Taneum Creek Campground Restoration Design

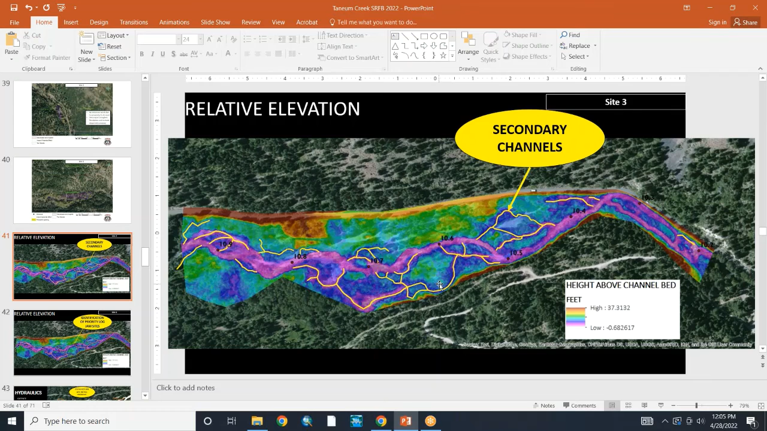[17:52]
and Ryan highlighted the side channels for us to show the potential for, uh, re-engaging side channels and floodplain. And, um, placement of log jams based on the potential to reopen side channels or, or engage by, uh, side channels during high flow events.
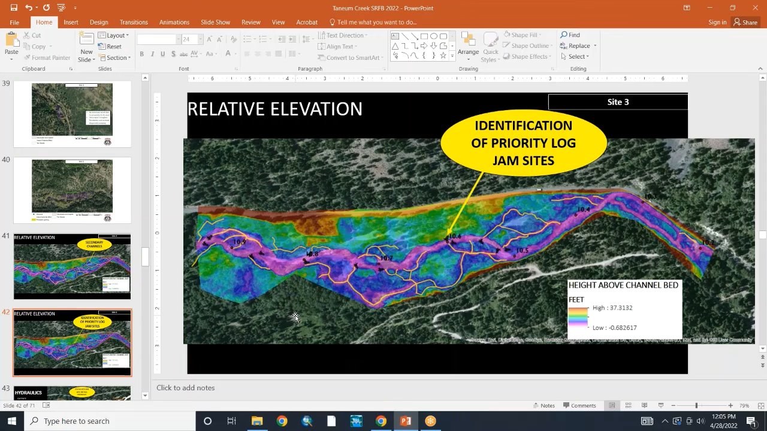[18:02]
And then here's the hydraulics for this site.